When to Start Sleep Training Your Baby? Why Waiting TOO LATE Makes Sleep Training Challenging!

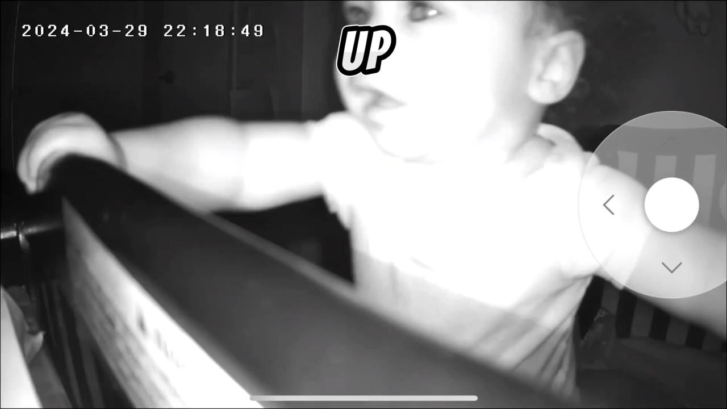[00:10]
he knew how to crawl and so it made it much more difficult to sleep train him because he could easily just stand up in his crib and be like hey yeah that's true that's true hello i know you hear me that is true and you're you're